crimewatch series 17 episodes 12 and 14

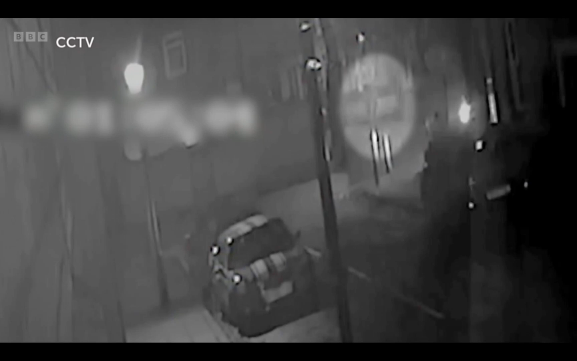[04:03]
Just 7 minutes later, as his taxi drove by, he was seen on CCTV, staggering across the road. He'd been stabbed five times.
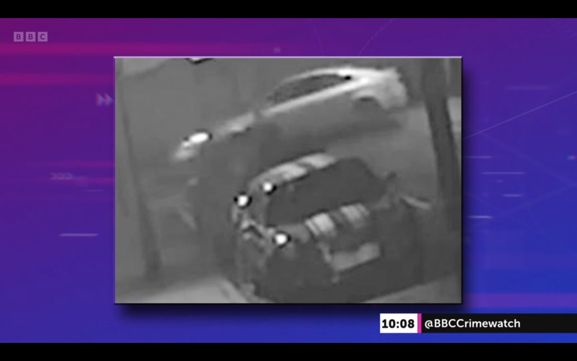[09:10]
which we believe to be a light-coloured BMW 3 Series, drive up and down Hamilton Street, and the driver or passengers in that vehicle could have seen something that's crucial to our inquiries, and we urge them to make themselves known to us and ring in.